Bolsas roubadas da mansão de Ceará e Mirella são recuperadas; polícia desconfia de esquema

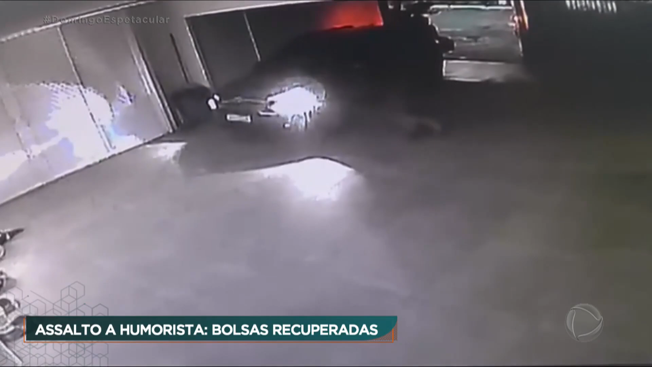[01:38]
O crime aconteceu na noite de 7 de abril,
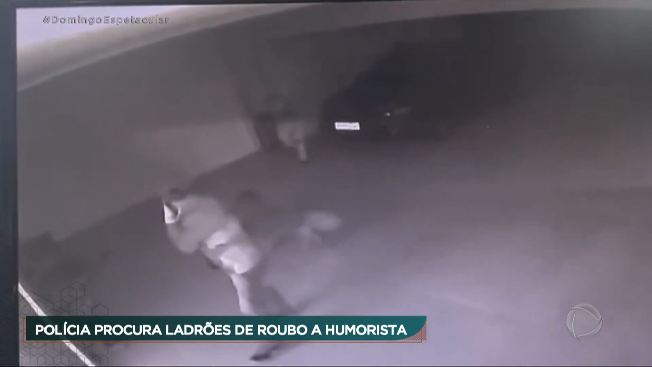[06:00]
É acompanhado por outros dois homens. Repare que os dois cachorros da casa parecem não estranhar os assaltantes.